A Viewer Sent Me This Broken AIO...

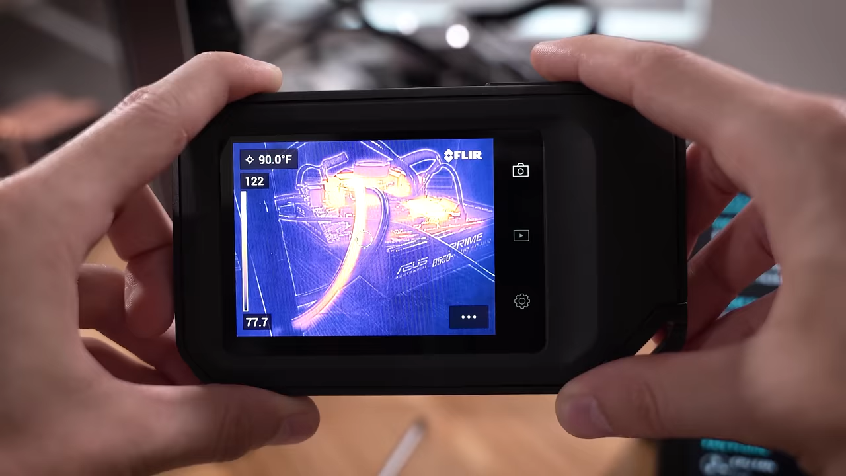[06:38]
On screen: spot 90.0°F
oh yes as we thought that tube on the left is super hot up to about 120 degrees Fahrenheit whereas a tube on the right is just stone cold room temperature below even that's just yeah it's another telltale sign that this is clogged